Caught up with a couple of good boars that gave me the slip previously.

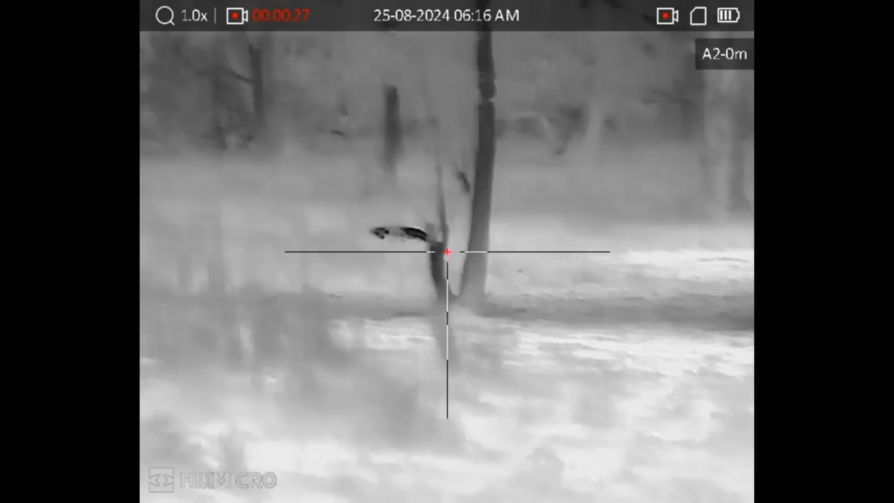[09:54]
That might be the other one, jeez.
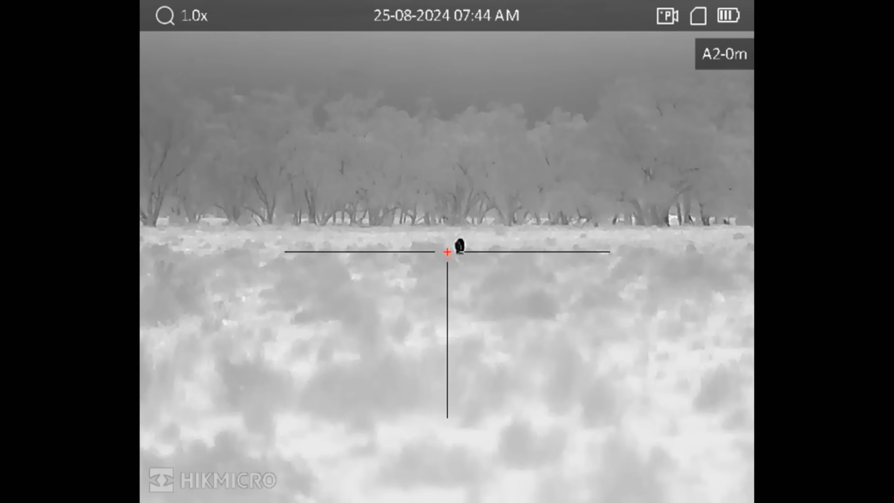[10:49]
amazing pig. He 다� who knows even.